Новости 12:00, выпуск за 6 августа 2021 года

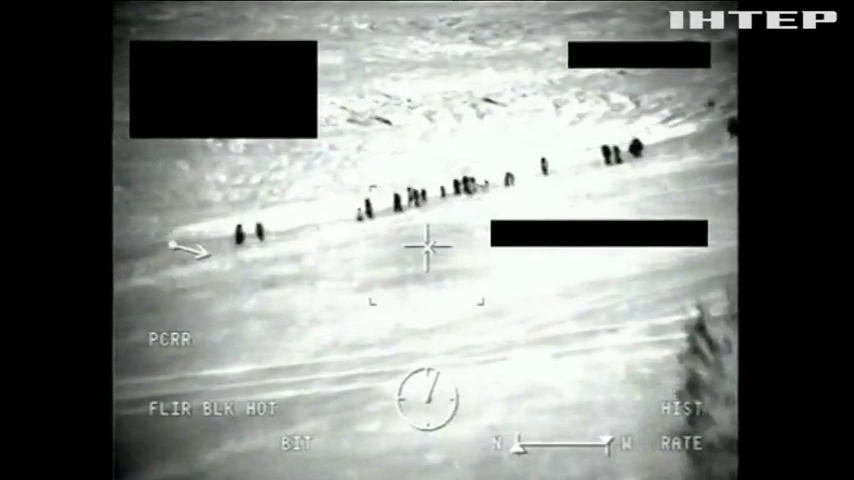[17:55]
Лише подивіться на ці вервиці людей. Під покровом ночі вони переходять з білоруської території на Литовську.